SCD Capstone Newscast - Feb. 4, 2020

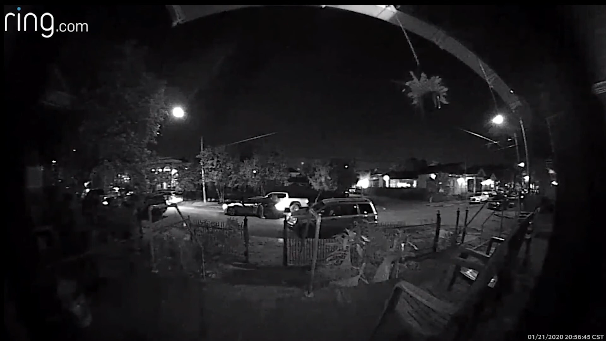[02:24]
They begin to look inside Dustin's truck and in second they smash the driver's side window. It's enough to make Dustin lose sleep at night.